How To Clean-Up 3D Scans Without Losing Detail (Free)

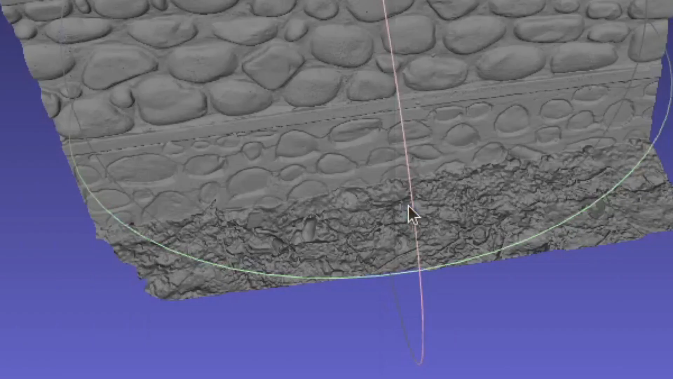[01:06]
and then clicking on Simplification Quadratic Edge Collapse Decimation.
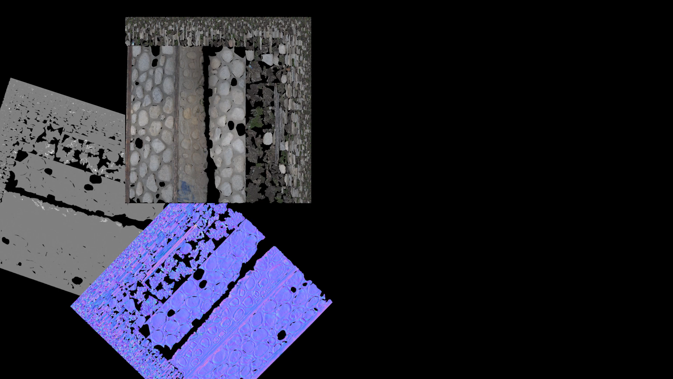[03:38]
Now the texture's finished baking, so I'll now apply them to the low-res model.